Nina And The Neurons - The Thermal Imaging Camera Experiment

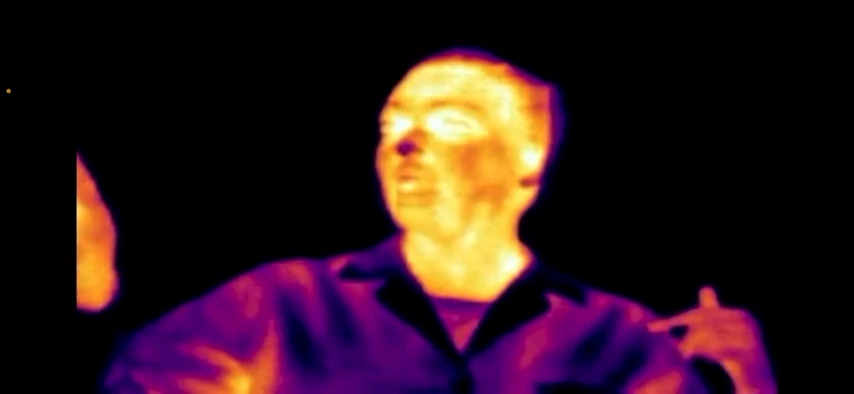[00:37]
So according to this camera my eyes are really really warm whereas my hair and the lapel of my jacket are a bit colder.
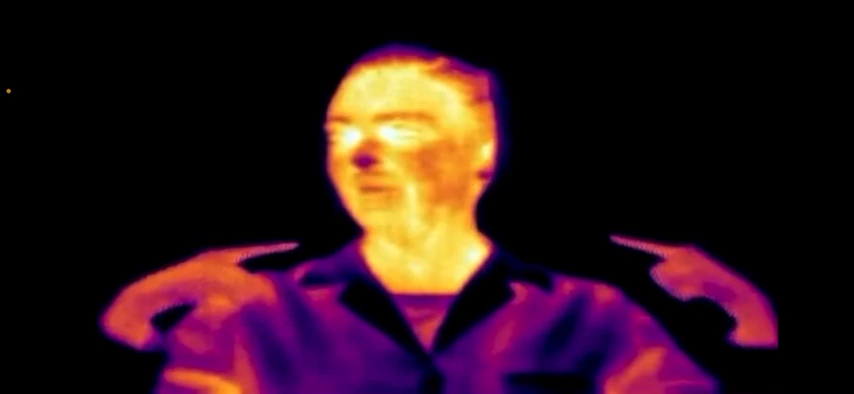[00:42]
So boys why don't you step in and let's see what you look like on the camera.
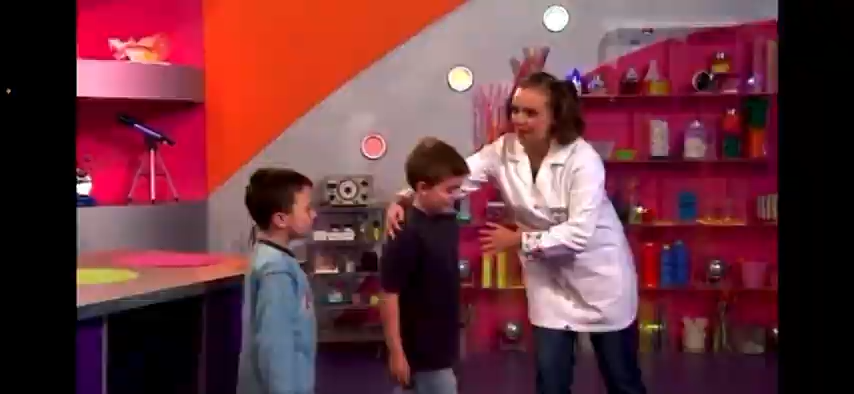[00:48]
Here we go.
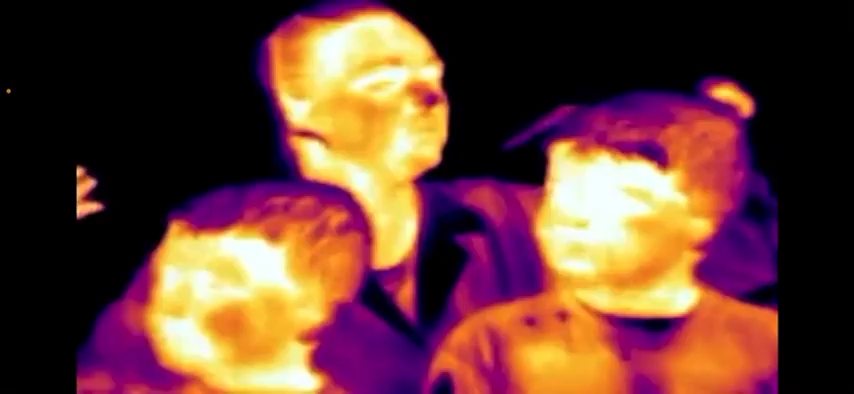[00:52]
Whereabouts on the boys' bases do you think they're warmest?
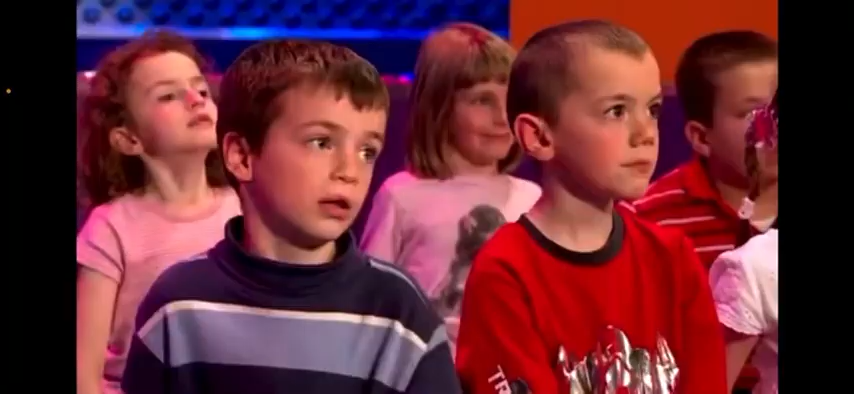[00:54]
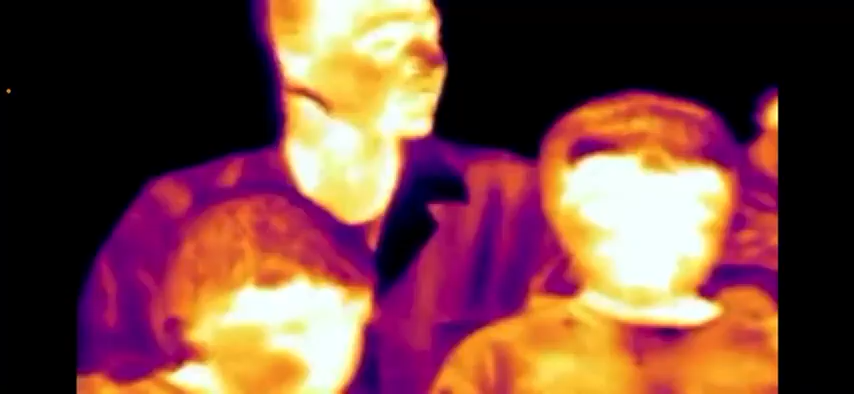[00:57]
The eyes and their nose and their mouth as well.
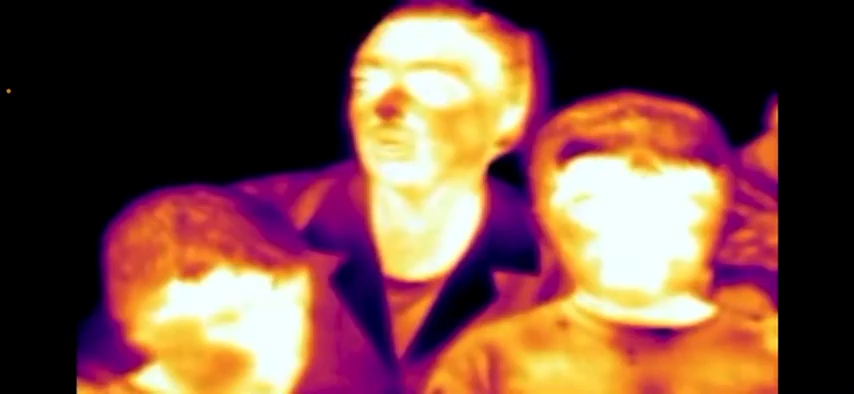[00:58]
Well let's see what happens if we use these ice cubes.
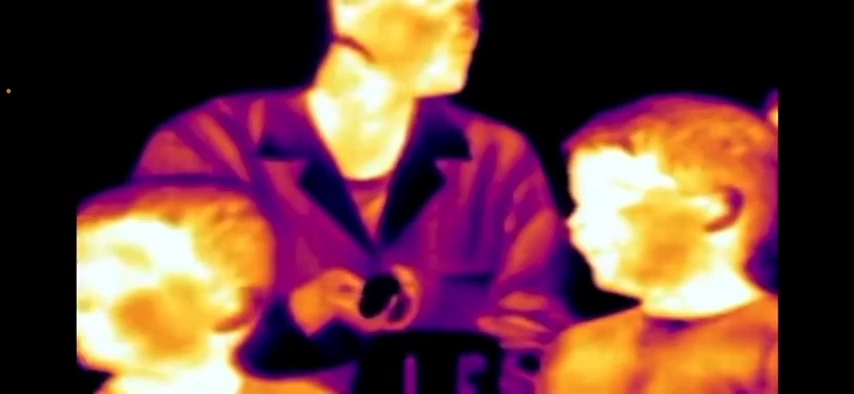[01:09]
You can tell how cold they are because they look black on the screen. Now I wonder what would happen if we rub these on our chins.
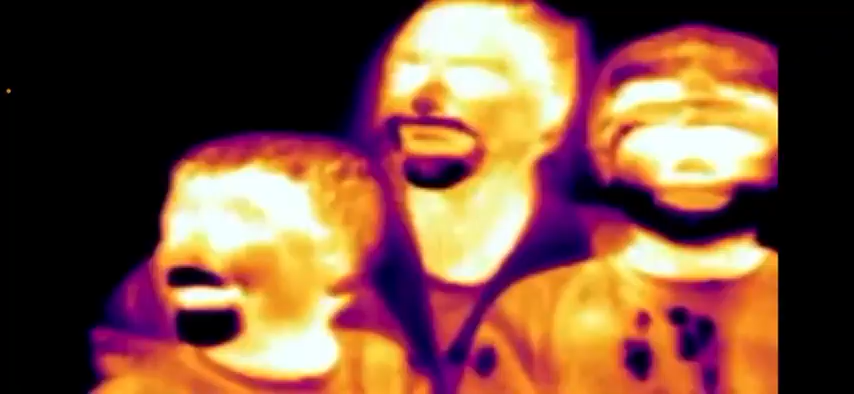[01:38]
Oh that looks brilliant guys. Can you do your noses as well? Let's see. I'm really... I look forward.
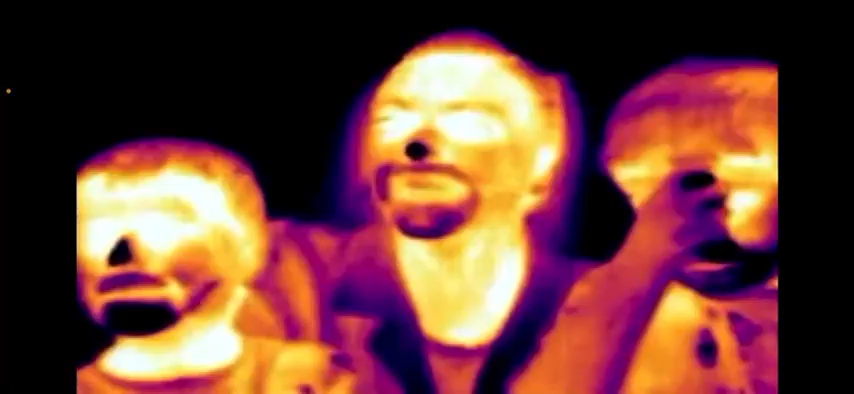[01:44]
This camera is great fun. So what do those dark colours mean? That's right.
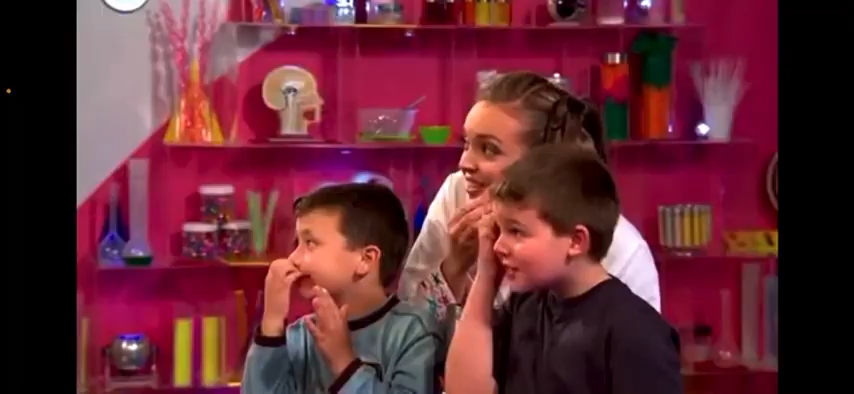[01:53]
Because we're putting the ice in our skin it's making our skin
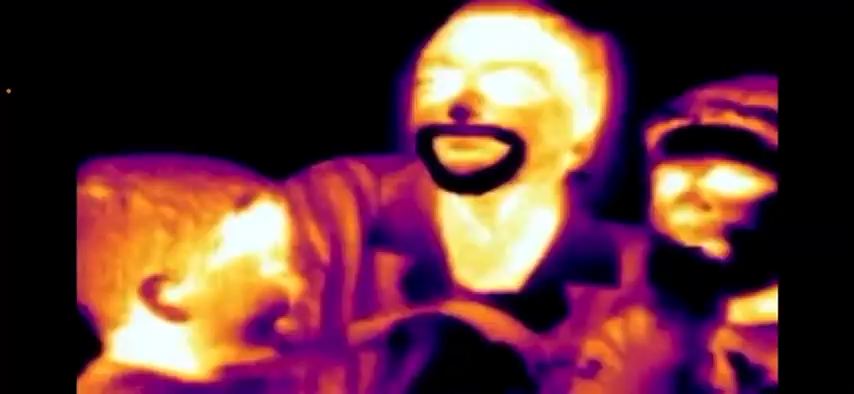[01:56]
really cold
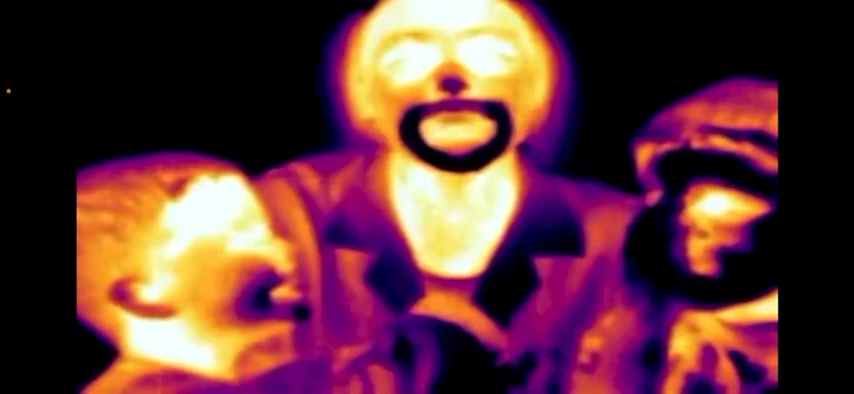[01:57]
and that looks like a dark purple colour on the thermal imaging camera.